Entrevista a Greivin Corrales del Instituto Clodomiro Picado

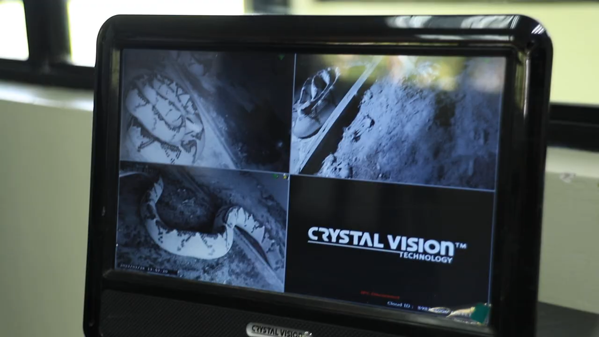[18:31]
Tenemos cámaras en cada uno de los recintos con monitores para poder dar el seguimiento del comportamiento reproductivo.